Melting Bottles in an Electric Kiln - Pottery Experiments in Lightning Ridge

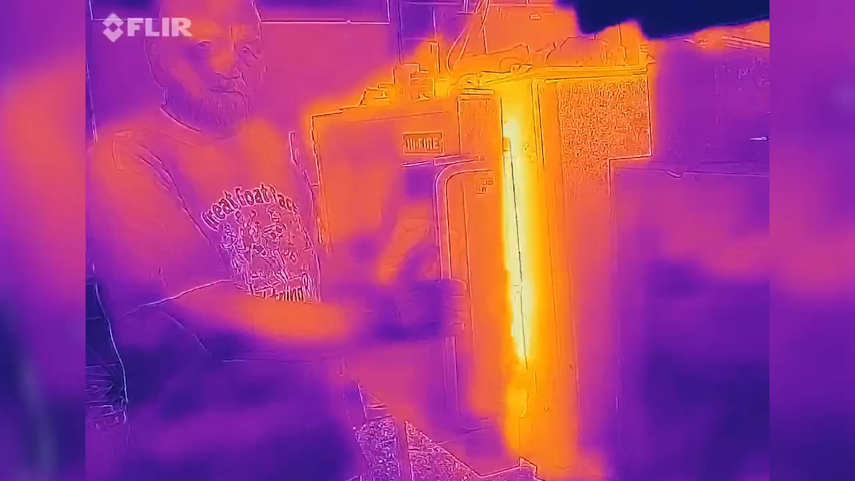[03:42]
This is a view from a thermal imaging camera showing the incredible heat
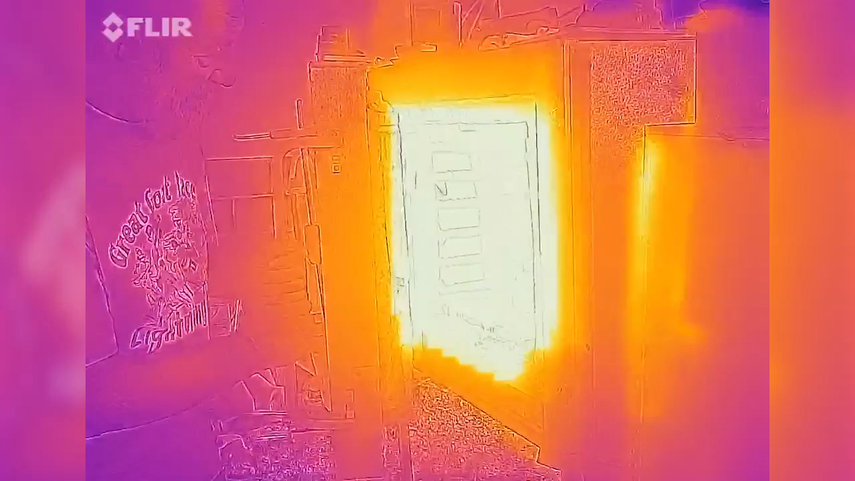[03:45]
difference between the 850 degrees of the kiln and the 34 degrees outside.